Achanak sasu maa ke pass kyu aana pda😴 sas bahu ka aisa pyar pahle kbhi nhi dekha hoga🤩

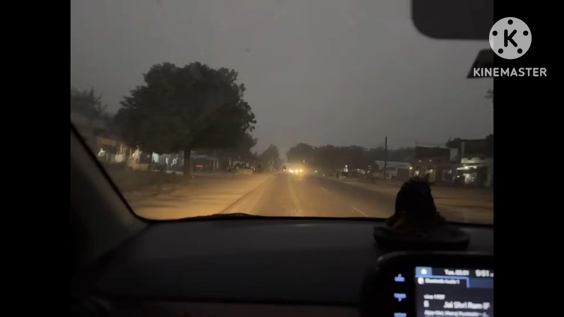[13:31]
हम पहुंच चुके हैं छपतरपूर और चपूतर निकलने वाला था जी वीशी का बोलती थी ना छपतरपूर पहुंच चुके हैं और देख सकते हैं आपके हमें पहुंचे-पहुंचे रात हो गई है